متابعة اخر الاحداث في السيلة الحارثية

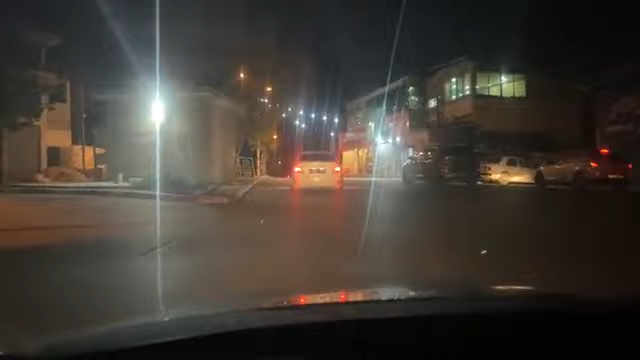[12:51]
إذا مشاهدين نحن الآن نتجه باتجاه بلدة السيلة الحارثية بإذن الله،
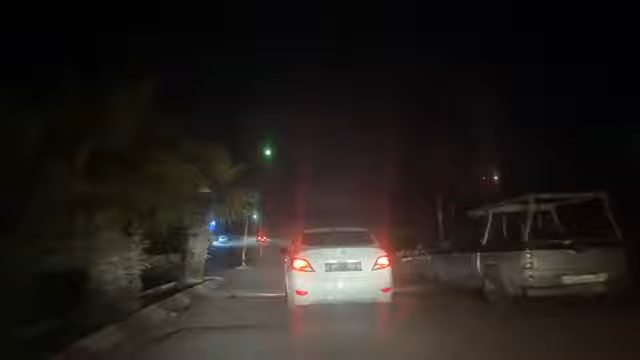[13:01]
بأسرع وقت بإذن الله سنكون في المنطقة ونغطي ما يحدث في البلدة من جرائم بحق الإنسانية.